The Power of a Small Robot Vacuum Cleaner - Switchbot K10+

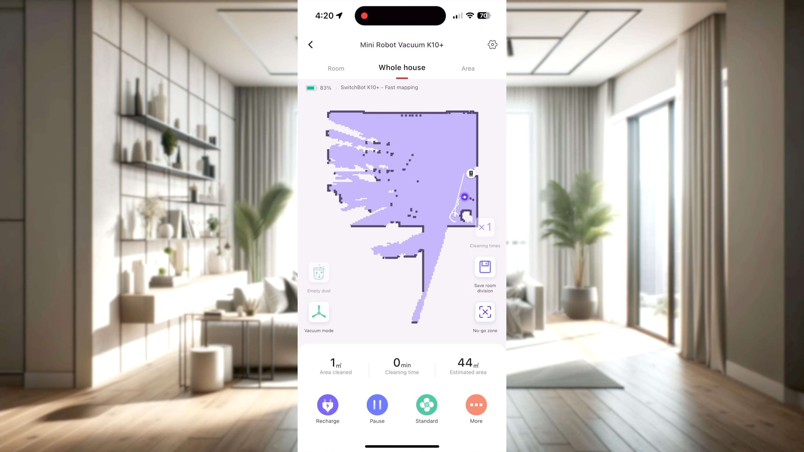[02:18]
The K10 Plus features a quick mapping mode, whereby the vacuum will head out and explore your home without vacuuming in order to quickly generate a map of your space.
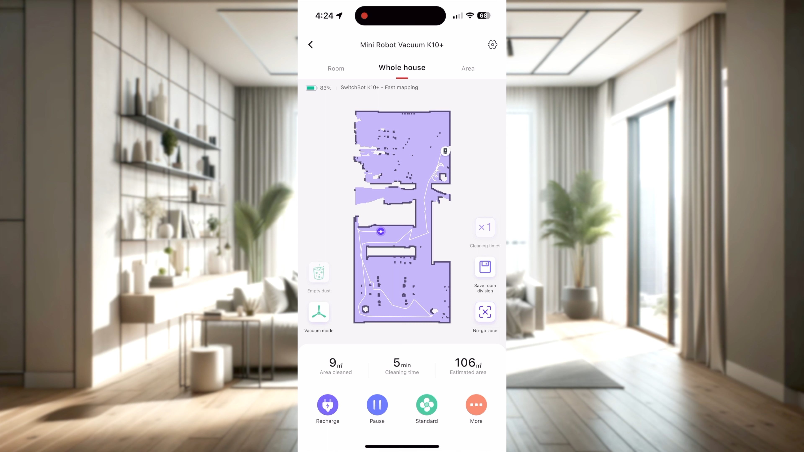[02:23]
This then allows you to customize the map to suit how you want to clean. You can edit the map to split the rooms, name the rooms, add in virtual walls, no-go zones, and no-mop zones.
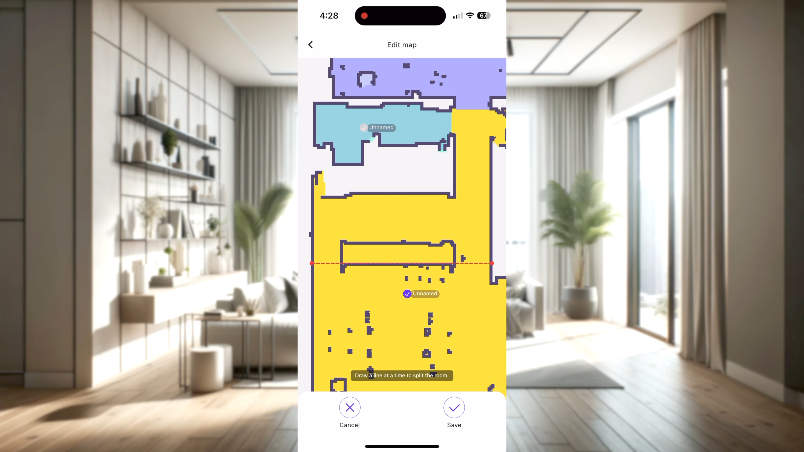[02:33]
You can choose to clean your whole home, just specific rooms, or even just specific areas.